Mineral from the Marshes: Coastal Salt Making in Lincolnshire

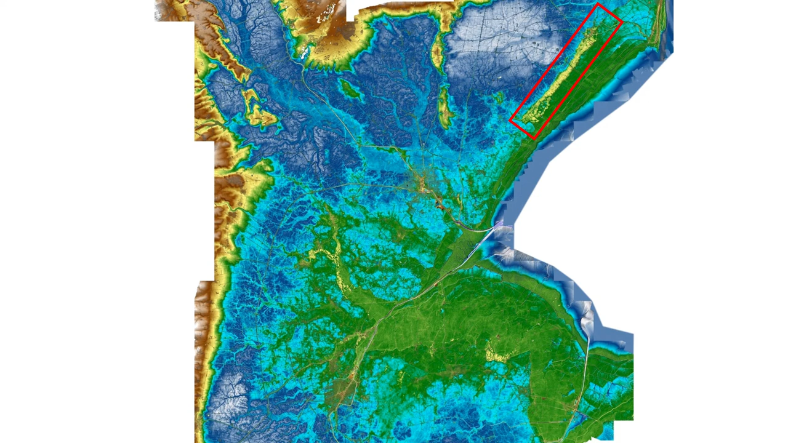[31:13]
mounds and that's just seaward of that white patch which we now know is former peat. This is what the mounds look like on the ground and if you look at the photo top left believe me they are massive